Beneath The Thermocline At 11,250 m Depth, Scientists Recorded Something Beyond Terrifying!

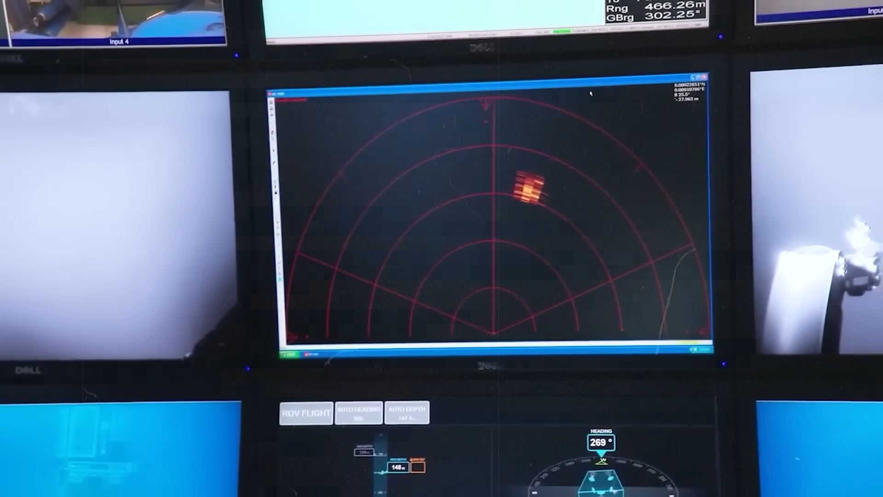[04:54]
When systems rebooted, short-range sonar showed a fast-moving, echo-dense object over 25 feet long, passing underneath.